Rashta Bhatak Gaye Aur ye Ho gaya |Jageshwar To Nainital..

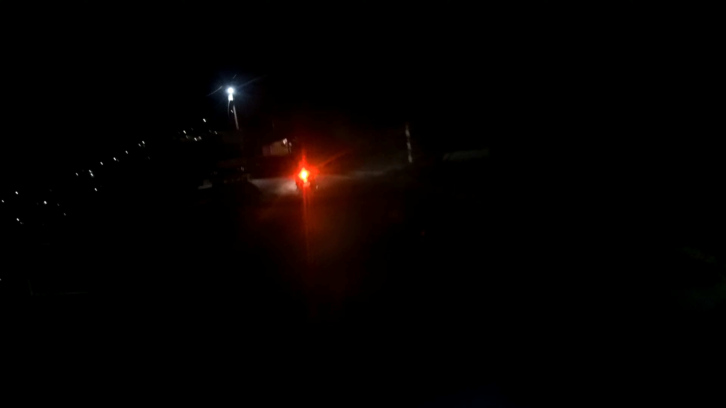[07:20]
नहीं आ रहा होगा कि नहीं आ रहा हो नाइट का मुझे पता नहीं आता कैसा है लागी सब बढ़िया चलो चलते हैं आगे अब राद में वीवू तो आपको नहीं देखने को मिले हैं
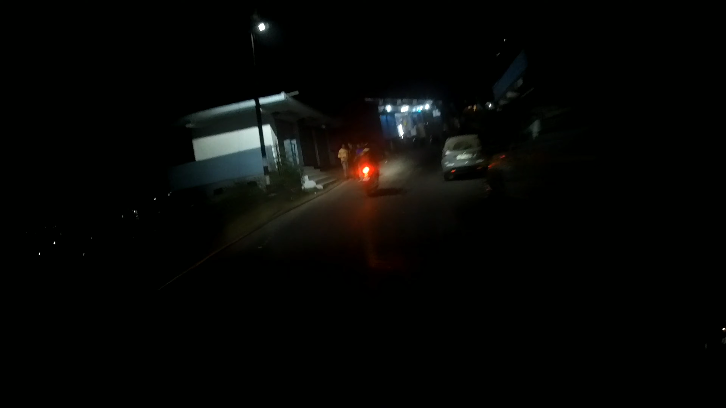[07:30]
अपनी चरनी दिखा स देखते हैं तो जी हम पहुंच गया
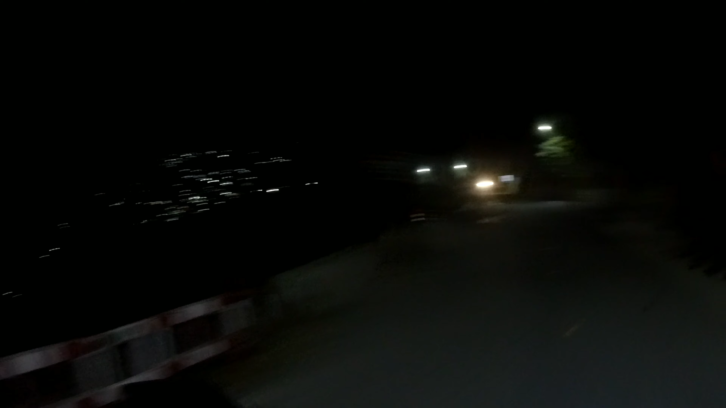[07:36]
है ननी ताल और अभी टाइम और आप्राक्स 8 15 टीम